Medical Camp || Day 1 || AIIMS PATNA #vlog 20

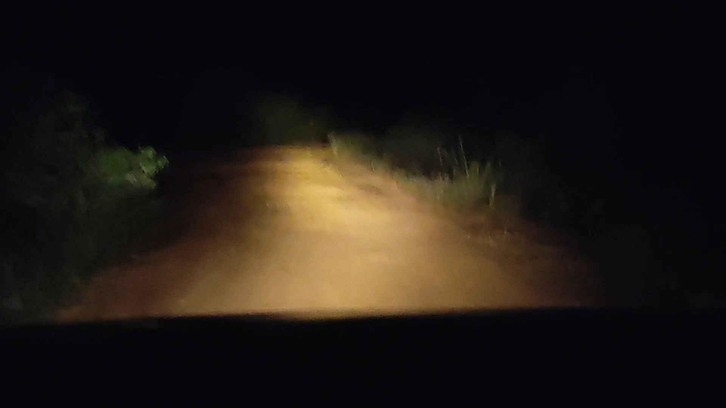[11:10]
आप देख सकते हो कितना खतरनाक रास्ता है, यहाँ पे कुछ भी हो सकता है। कुछ साल पहले ये नक्सली बाहुल्य क्षेत्र था।